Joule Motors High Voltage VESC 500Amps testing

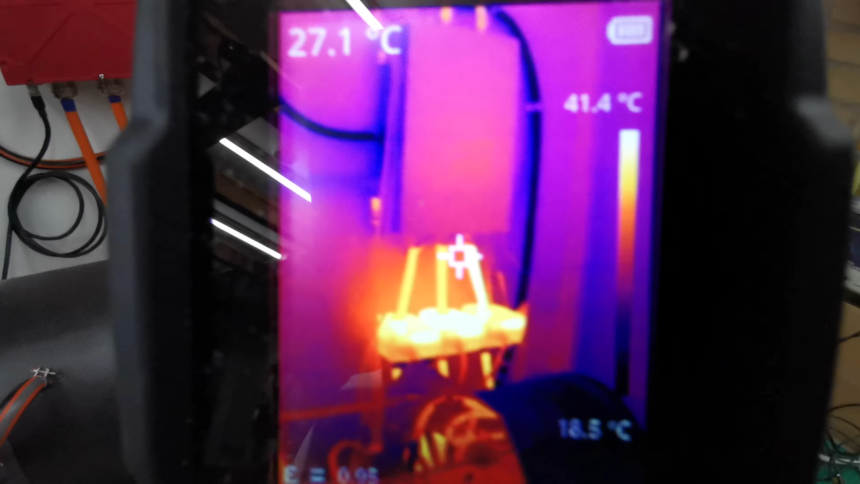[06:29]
On screen: spot 27.1°C, scale top 41.4°C
Getting hot as well I'm okay We'll let you know I'm gonna have a We'll let you know Yeah,
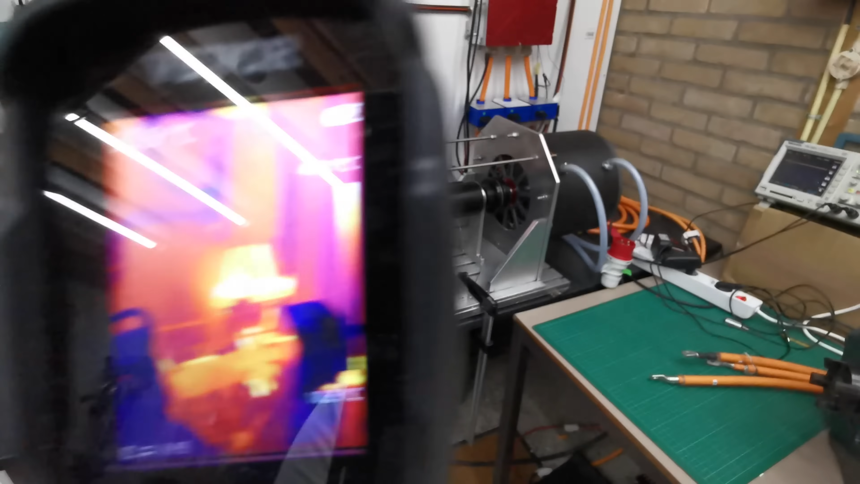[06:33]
so that's my setup Yep, so that's my setup So that's my setup Yep, so that's my setup I'm gonna have a We're gonna have a